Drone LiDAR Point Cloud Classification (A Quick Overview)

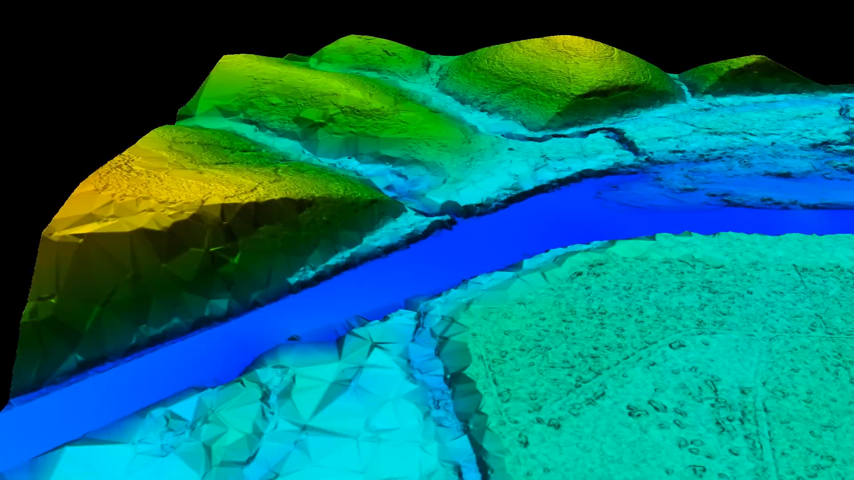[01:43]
For example, differentiating the points from the bare earth ground from the points that are trees and vegetation allow
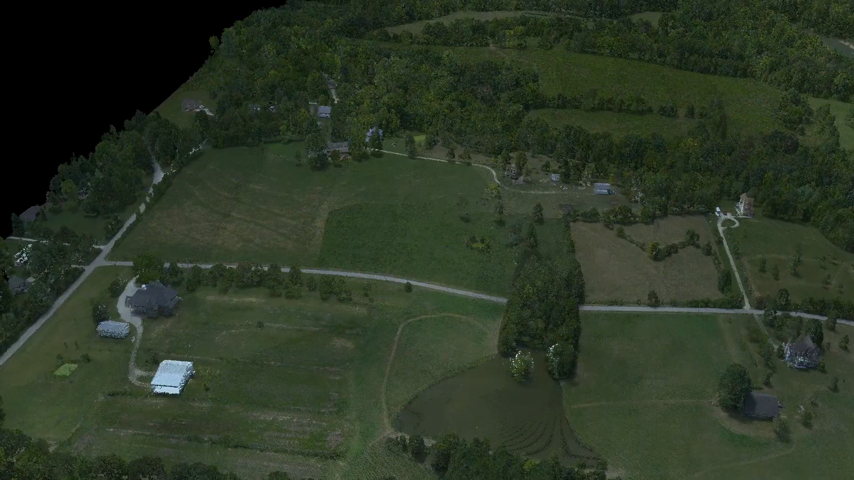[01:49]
you to derive a bare earth digital terrain model used for surveying and engineering design purposes.
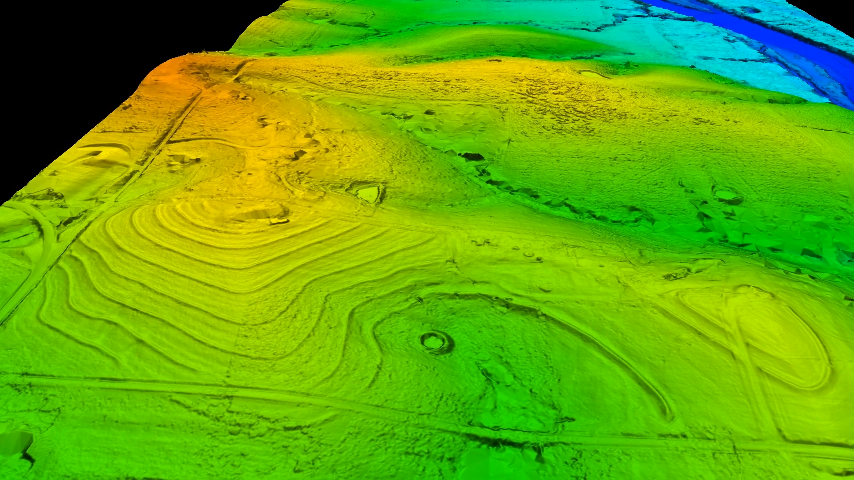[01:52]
Another example is differentiating the points that represent power lines and utility poles from the surrounding vegetation points.
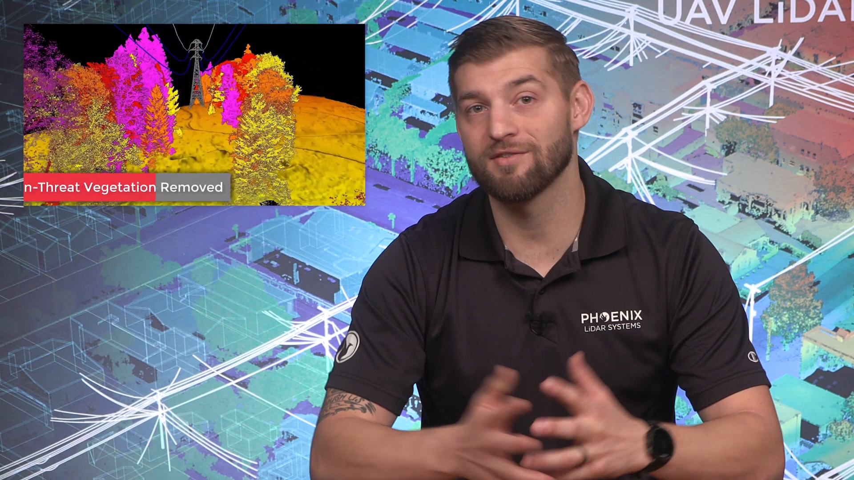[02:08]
So what is the best way to classify LiDAR? The best way to classify LiDAR requires leveraging a combination of automated, semi-automated, and manual or interactive classification processes.
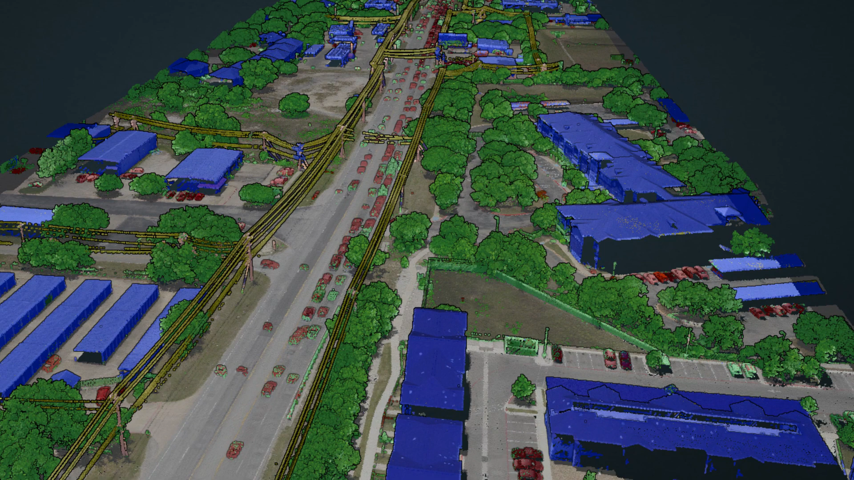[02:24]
As a first step, Phoenix LiDAR offers fully automated advanced classification, leveraging artificial intelligence.
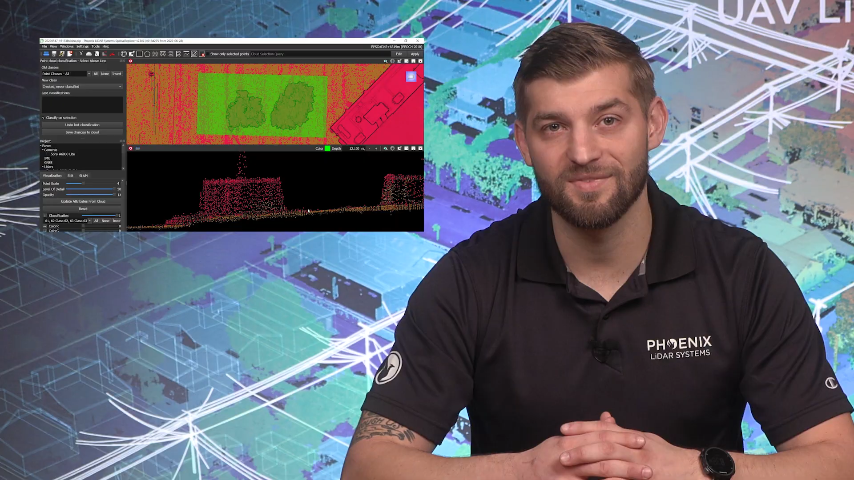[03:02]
It is highly recommended to follow up the automated and semi-automated classification process with a quality check and fine-tune the algorithm's classification using interactive classification tools.